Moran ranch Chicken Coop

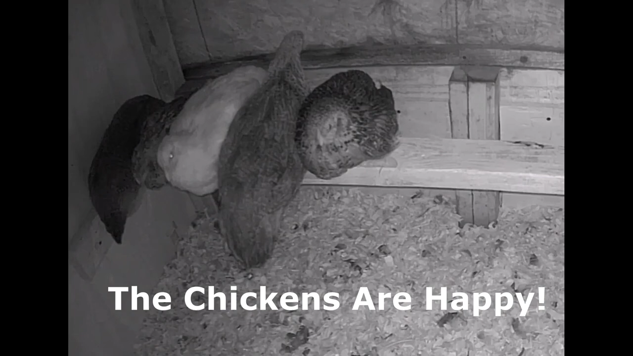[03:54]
The chickens seem to be all settled down and happy. I think maybe the coop is working fine.